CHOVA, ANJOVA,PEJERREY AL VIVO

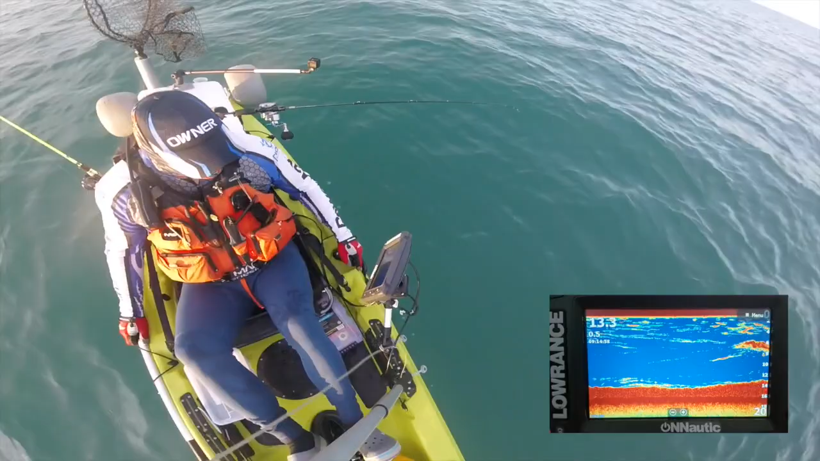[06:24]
Hemos pasado por un punto donde se veía pescado y parece que se ha puesto un poquito nervioso.